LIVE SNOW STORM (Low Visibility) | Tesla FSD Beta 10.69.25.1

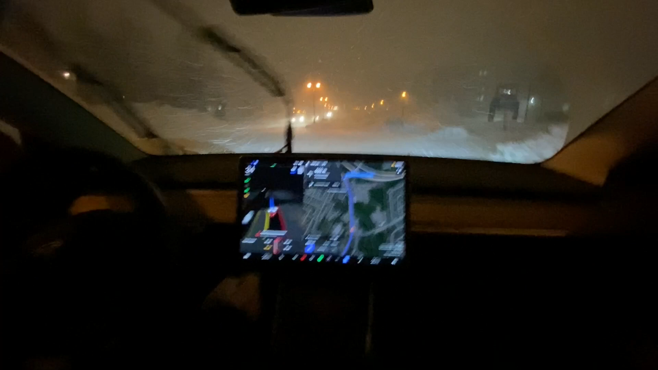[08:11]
so we can see absolutely nothing here so I'm keeping my hands right by the steering wheel okay and we're going to bring down that speed okay so I do know this is a two-lane road so chances are it's going to be cleared off here to the right although we're going to be taking a left and typically FSD Beta likes to take the leftmost lane when it's uh performing a left although
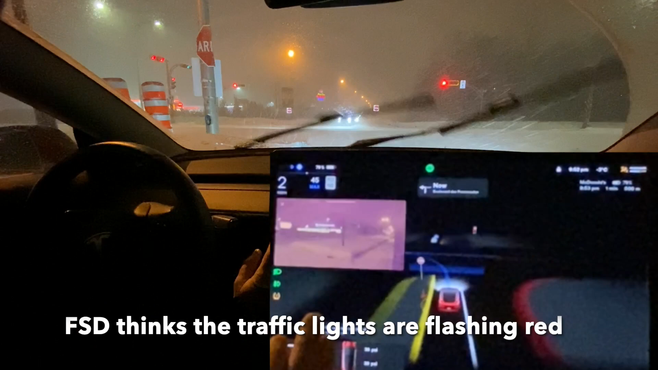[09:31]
so the car's creeping up I'm not sure why we have a red light here okay so it felt like the car was assuming that it was a flashing red light so it was it was
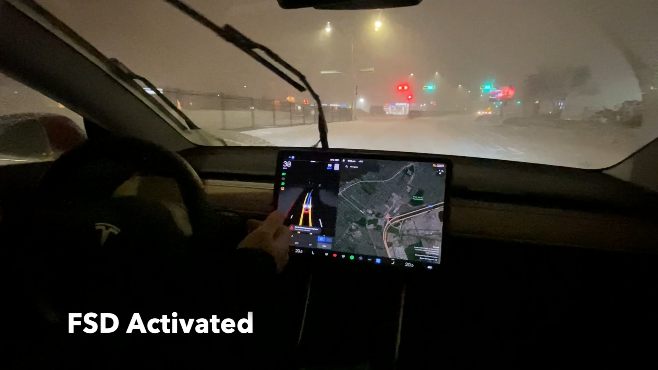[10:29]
okay so let's uh bring down the speed it's gonna have to go to the rightmost lane now it's having a lot of difficulty trying to gauge where the limits of the road are right lane right lane star okay so my gps got deactivated okay maybe that was me all right so um